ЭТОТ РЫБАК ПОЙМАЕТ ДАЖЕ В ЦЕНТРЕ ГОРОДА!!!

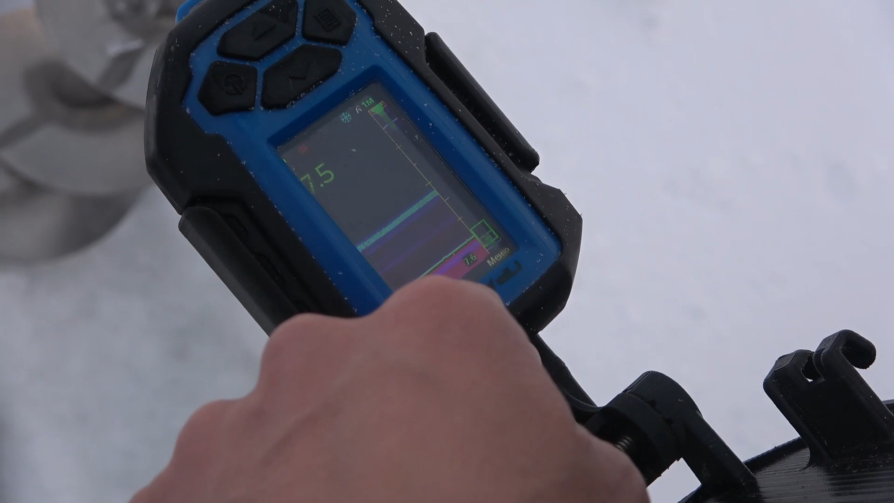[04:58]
и здесь вот 30 сантиметров еще над дном непонятная структура.
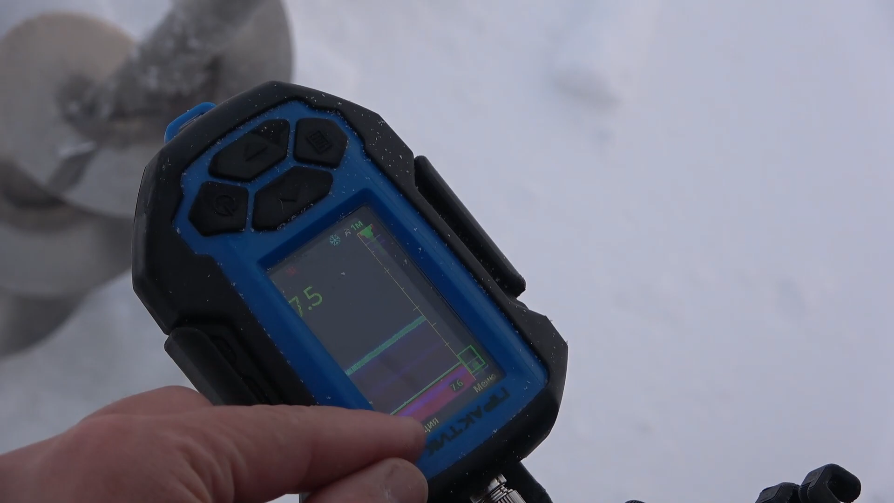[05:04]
Это может ил быть, может быть перепад.
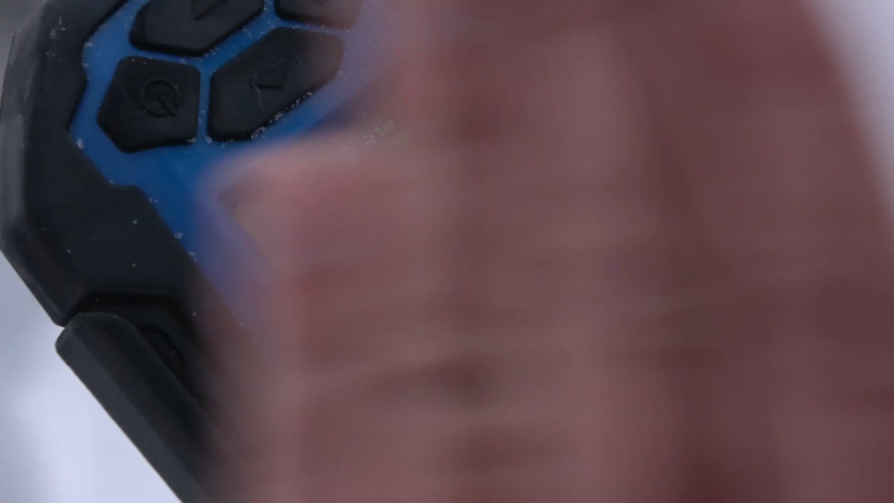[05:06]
Вот.
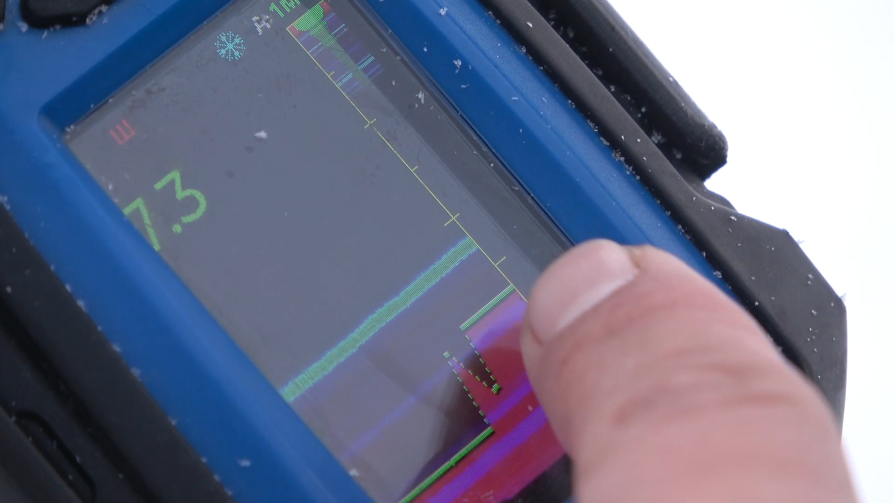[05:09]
Вон он даже вот сейчас посчитал, что тут дно. Но это не важно.
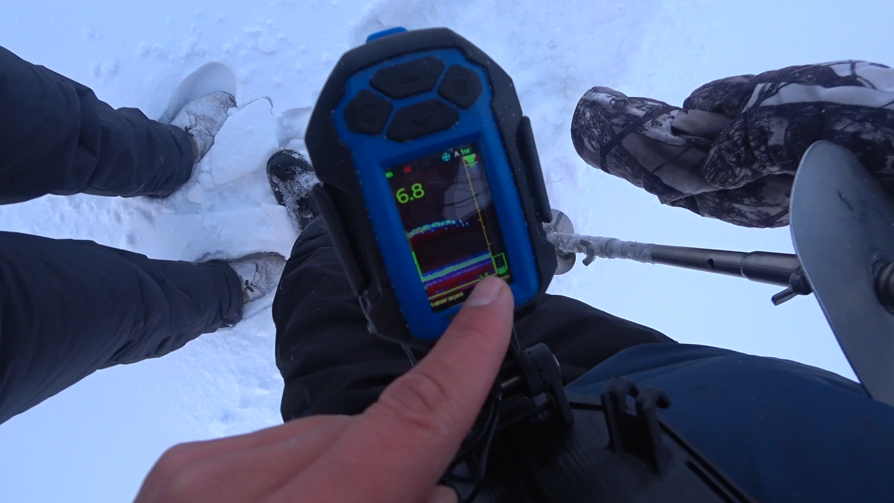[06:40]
Да, да. И вот исчез. Вот сейчас рыба вышла из луча. Отличный признак. Это значит, что в этом районе какая-то рыба есть. Можно?
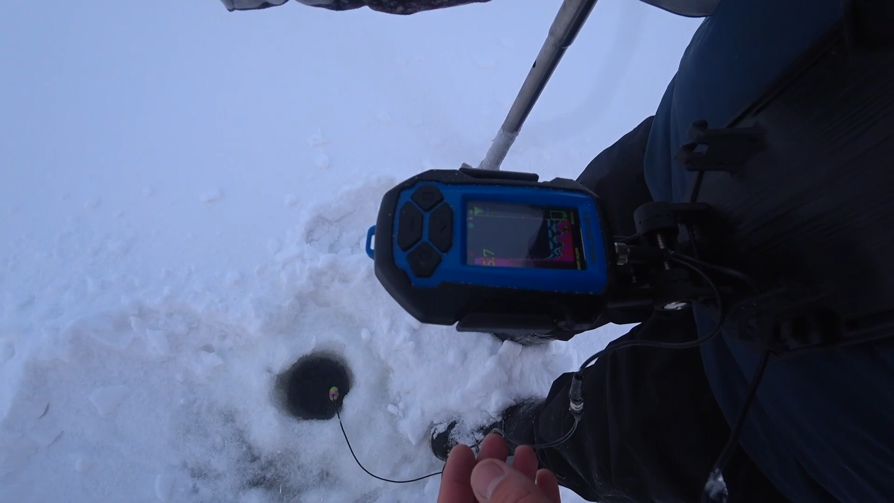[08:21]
Да, 5,7, и никого как бы тут мы не видим. Не наблюдаем. Какие-то волны пошли. Ну, волны тоже ил. Он ил есть, просто его немного, не 30 сантиметров, как там показывают. Угу. Вот 10-15 сантиметров ила. Вот волны как раз и означают, что он. И холод сомневается, а где ж тут дно? Не понимает. Широкий луч, насколько он расширяется в зависимости от глубины?